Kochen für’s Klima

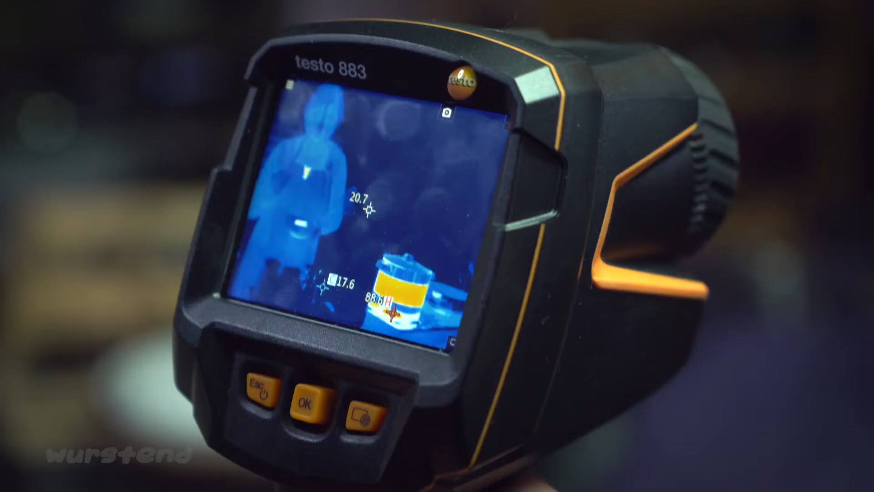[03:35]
Dass der natürlich eine Isolation hat, eine Isolierung und nicht so viel Wärme nach außen lässt.
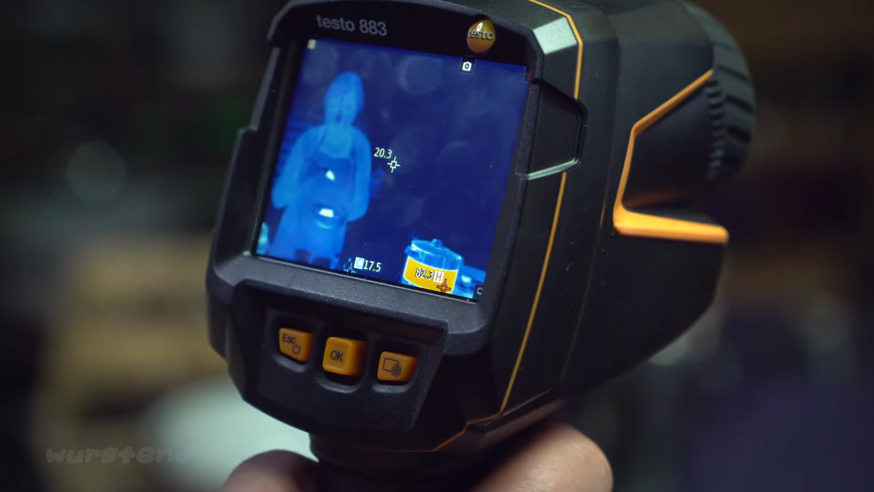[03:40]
Und dieser Edelstalltopf, der ist ja brennend heiß.
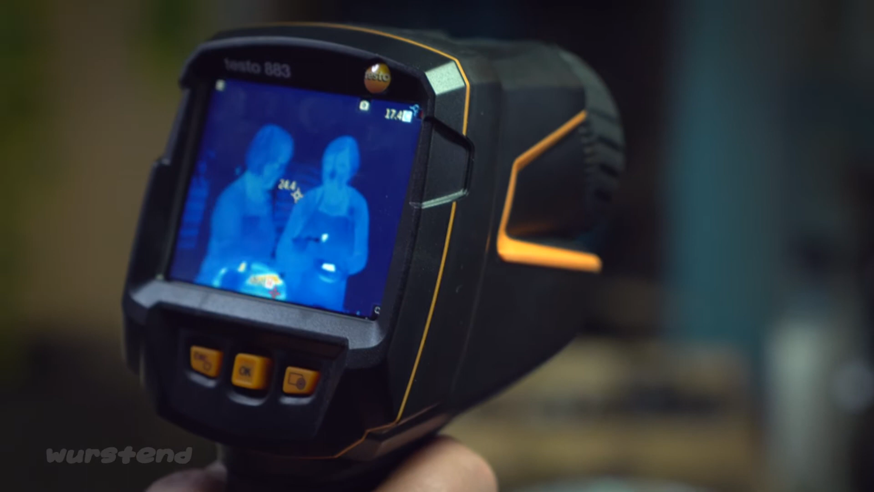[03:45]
Und hier haben wir eine Oberflächentemperatur von 30 Grad. Ja, das ist ja.
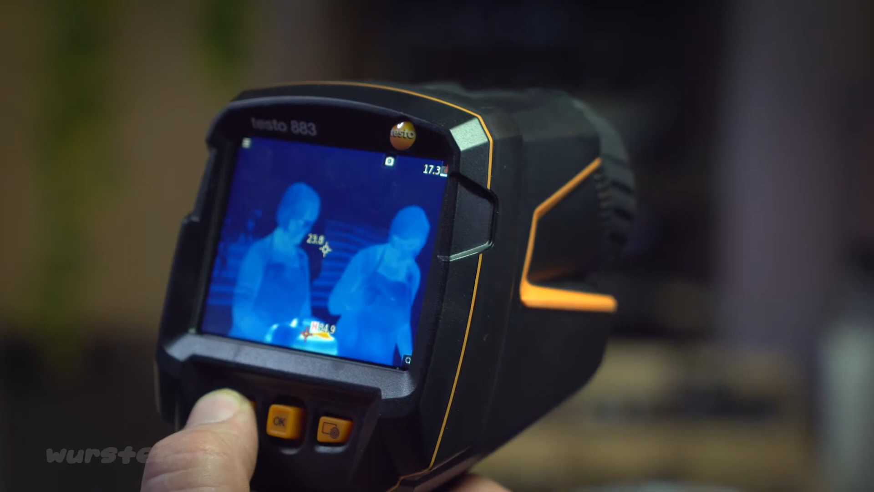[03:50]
Also das heißt, wir haben jetzt da... Also wir sehen deutlich, dieser Dampfgarer ist energieeffizienter als der Edelstallkochtopf.